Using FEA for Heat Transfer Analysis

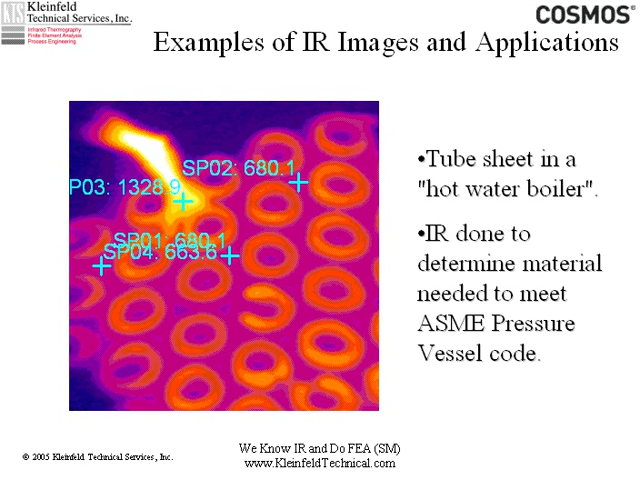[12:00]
And you can see at the crosshairs here, temperature measurements in Fahrenheit, in the mid-600 Fahrenheit range. And this was then used as part of an ASME pressure vessel code validation on a new boiler design. They needed to know what metallurgy would be required, so we were able to measure it here.
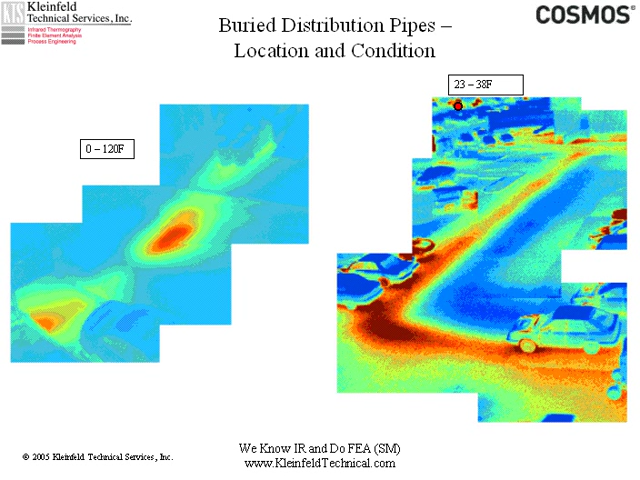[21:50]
This one has some severe problems. You'll see it's 0 to 120 Fahrenheit. This one is 23 to 38 Fahrenheit. These are taken at the same location. You can see also here the pipe is not as well insulated in the elbow. You can also tell that this guy over here got to work later than this guy over here because his engine is still hotter.
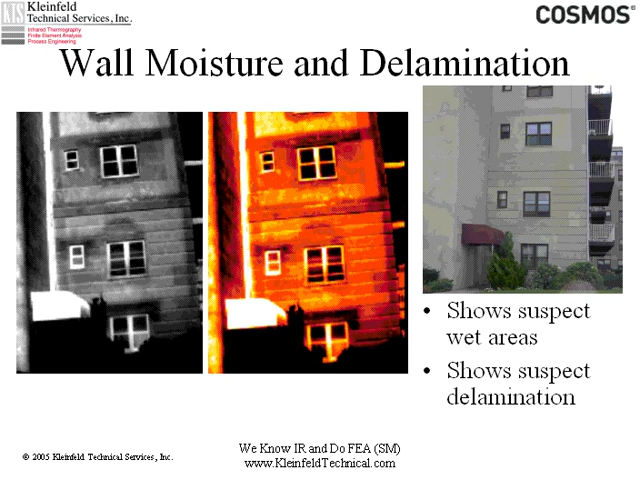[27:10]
where water has gotten into the wall and is staying in the wall. So these cooler areas, the darker, cooler, darker, cooler are areas where there's moisture in the building. So that's kind of what it's all about and I'll just show you a couple of examples that have marked.
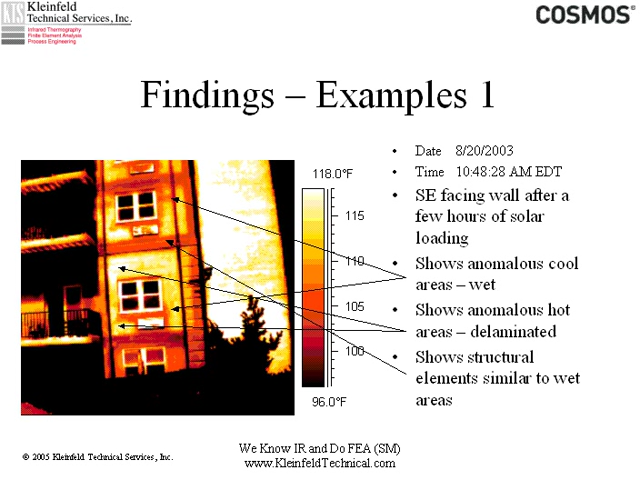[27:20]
On screen: scale top 118.0°F, scale bottom 96.0°F
You've got the lamination going on here and here. You've got moisture here and you can see what a strange shape you've got there similarly between the window and the air conditioner here. More of the same and by measurement using the camera,
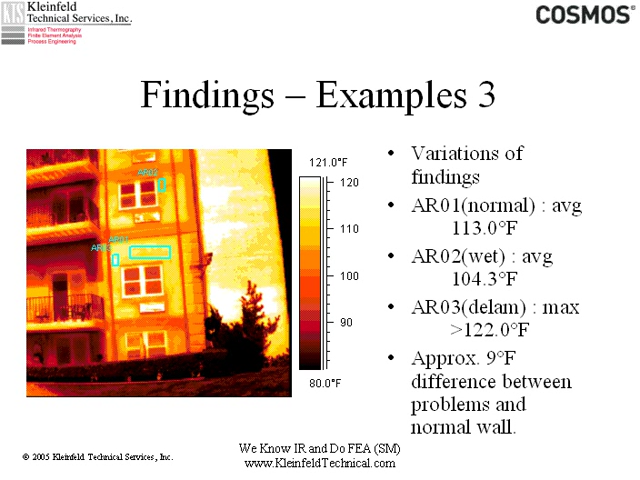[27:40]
On screen: scale top 121.0°F, scale bottom 80.0°F
I know that there's approximately a nine degree Fahrenheit difference between the wet areas or the wet area here and the sound area and the delaminated area and the sound area.